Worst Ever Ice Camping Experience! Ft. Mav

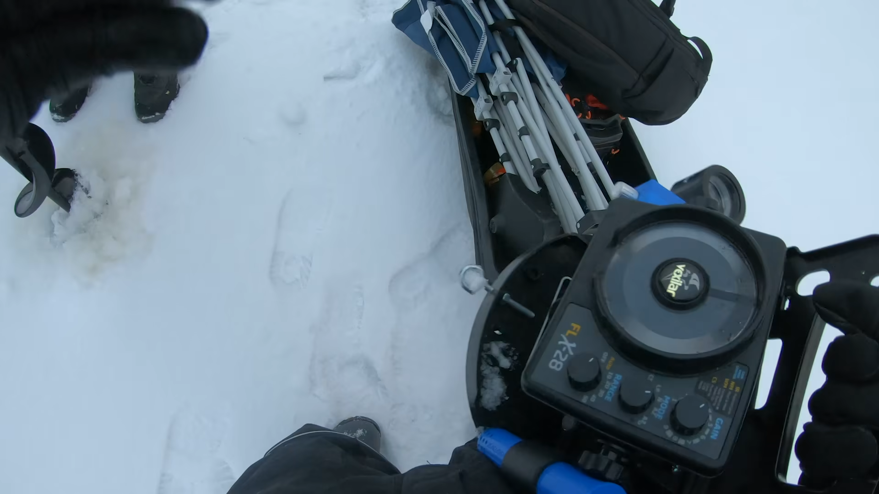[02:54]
just say screw it set up here that's fish ain't it 20 feet looks pretty good 21